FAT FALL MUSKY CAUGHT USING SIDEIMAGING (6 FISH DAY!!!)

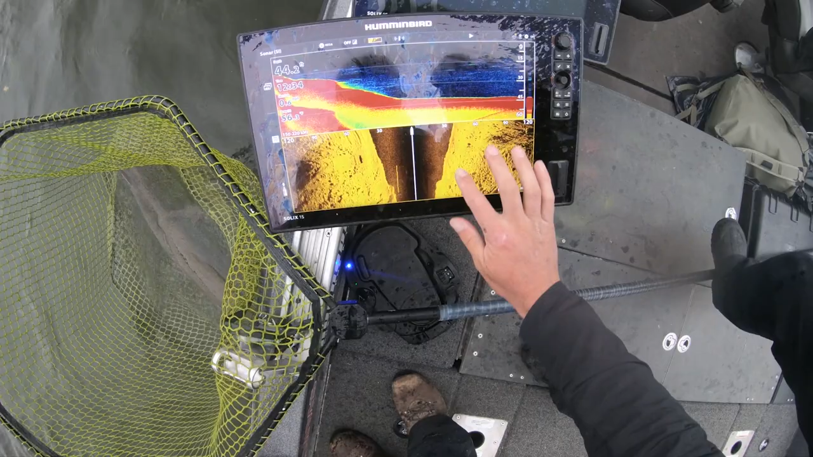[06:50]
So if you guys see, I had this fish come in right here on my cast. There's the mark, there's the shadow way out there.
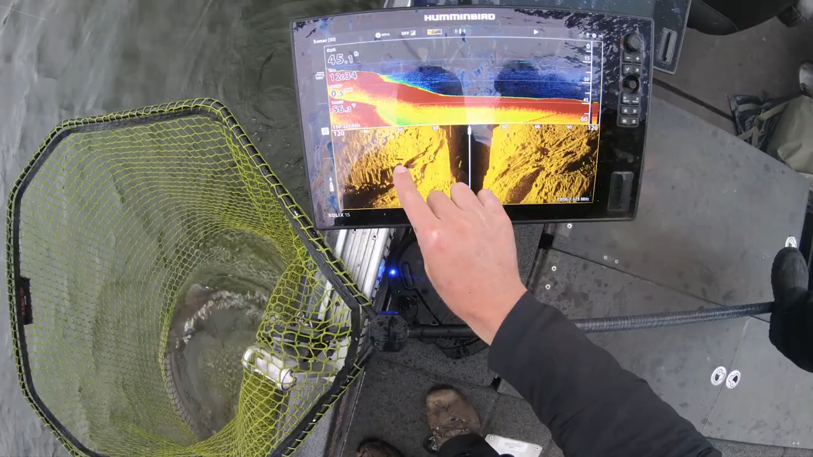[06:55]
I dropped the bait down. I told Jess I'm marking the fish. It's right alongside me.
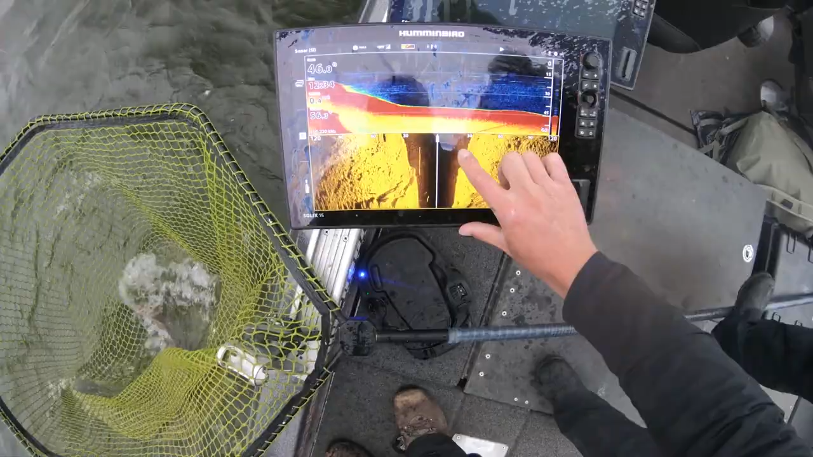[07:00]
I just kept jigging it behind the boat. Wham, bam.